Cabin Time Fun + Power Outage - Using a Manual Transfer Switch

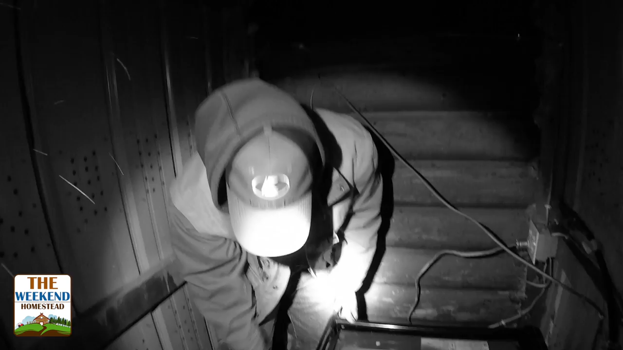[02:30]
So this is a normal generator that powers house up
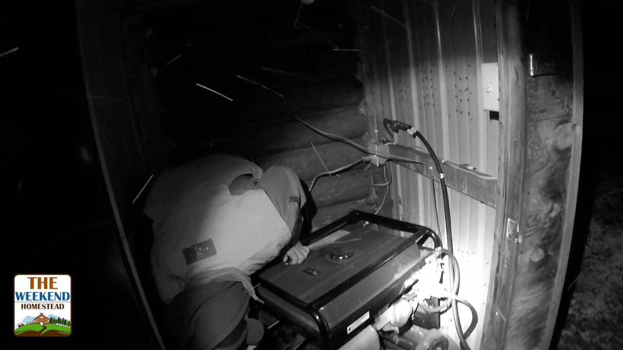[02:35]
here. Man, something's in there.
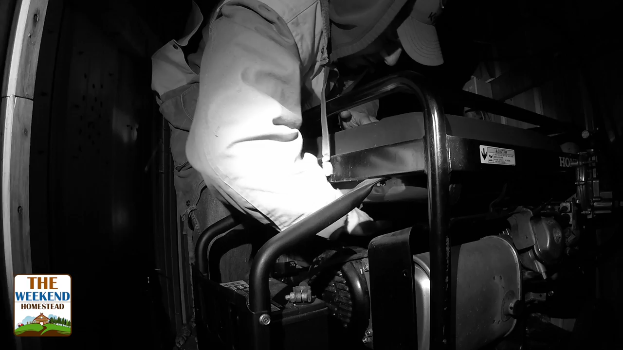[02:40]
It's all in the fingers. That's what she said. I don't know. I'm sure I was gonna see. So this generator coming down with us,
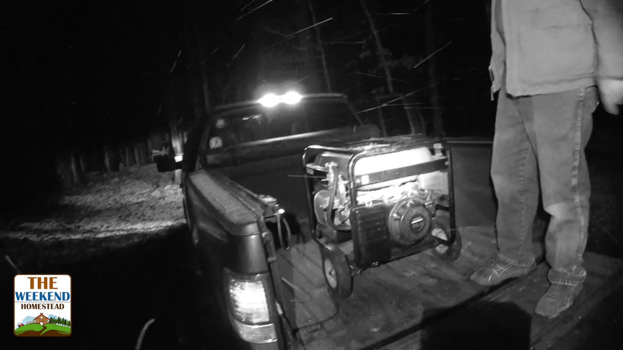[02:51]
it's much heavier than you thought, but man, the wind and the storm is really heavy today.
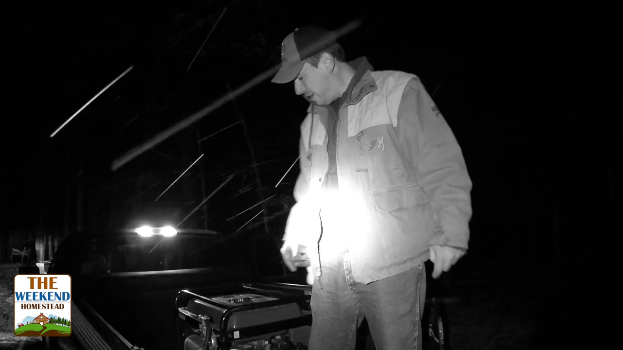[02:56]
We'll get this thing fired up, light up the house. Here we go. Okay. Here we go.
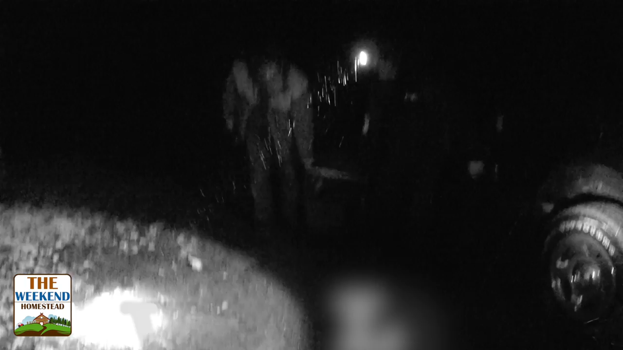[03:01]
We just got the generator back from the upper. Bringing it to the lower. Oh, man, this thing is heavy. It's about 33 degrees out. The wind is blowing like crazy. It's 28.
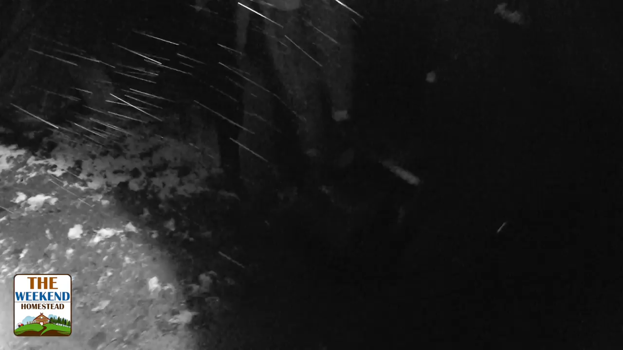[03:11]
And the snow is flying. Now, our AccuWeather 5 days.
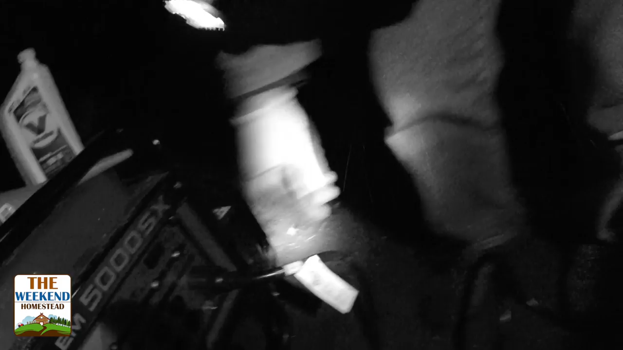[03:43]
Double check to make sure the cord reaches.